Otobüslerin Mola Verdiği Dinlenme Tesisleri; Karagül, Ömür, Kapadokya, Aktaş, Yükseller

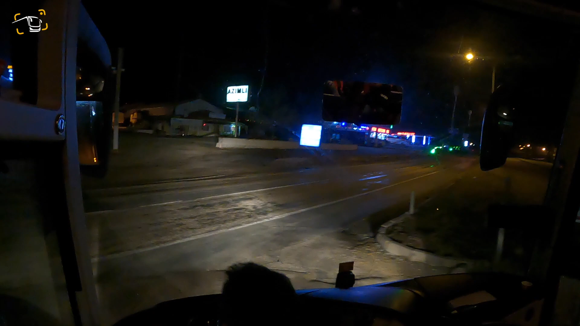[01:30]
Burası Kırşehir'in Mucur ilçesinde bulunan Can Kapadokya Dinlenme Tesisleri.
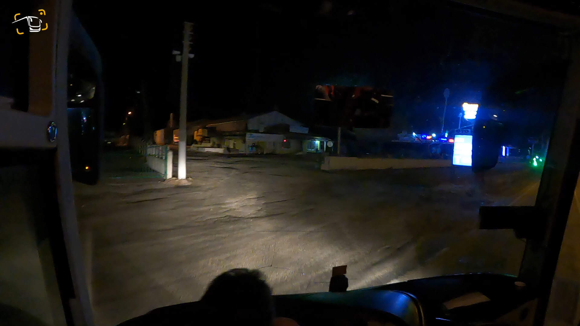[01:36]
Bir önceki tesisler gibi yine burası da güzel bir
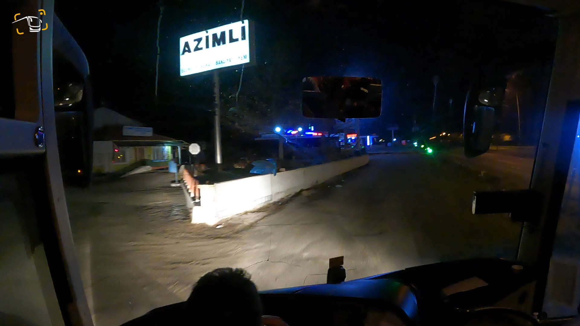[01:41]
tesis ama giriş kısmı tabii gördüğünüz gibi şu an araçla birazcık hani meşakkatli ve zor. Ama girdikten sonra içerideki tesis epey güzel.
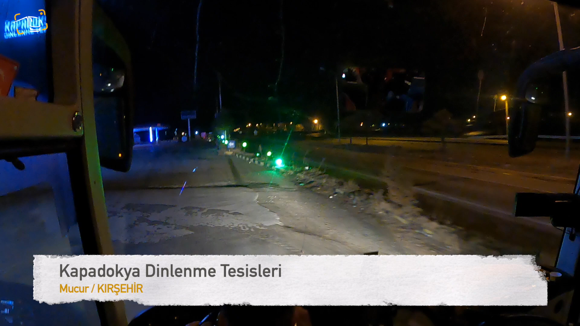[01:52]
Burada da genelde Doğu arabalarını görebiliyorsunuz.
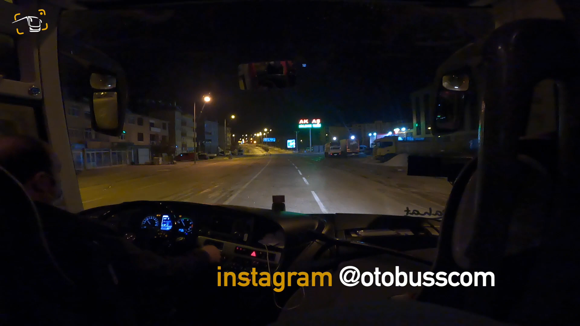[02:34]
Gece saat 2.30'da 4. dinlenme tesisimiz olan Aktaş Dinlenme Tesisine ulaşıyoruz. Burası Sivas'ın Görün ilçesinde yer alıyor.
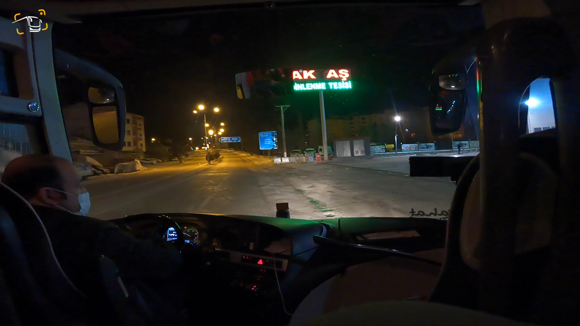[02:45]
Kayseri Malatya güzergahında olduğu için de trafiği oldukça yüksek bir nokta.